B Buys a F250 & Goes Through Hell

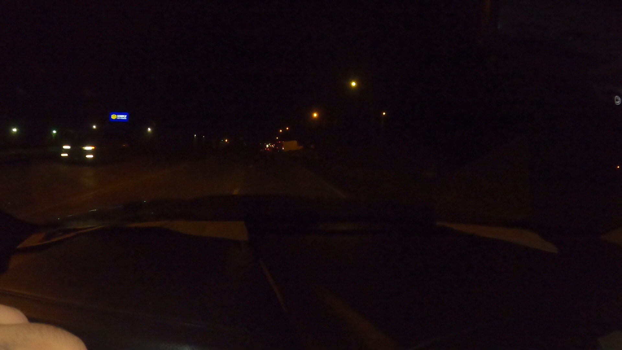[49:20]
Look at this dumbass right here, boy. Look at this dumbass right there. Now I'm finna turn around and let y'all see it again. Cause I gotta go back to the shop. But man, people do some stupid ass shit, man.
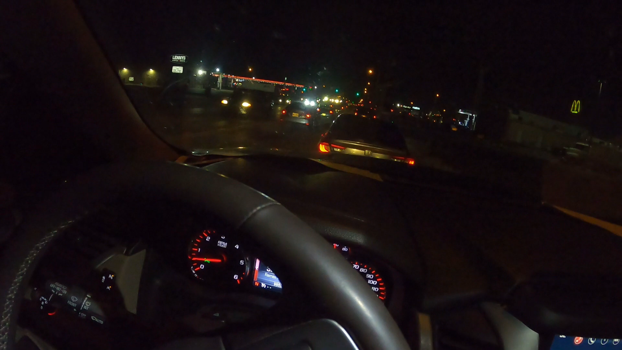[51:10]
And he just stopped in the middle of the street, bro, and turned around.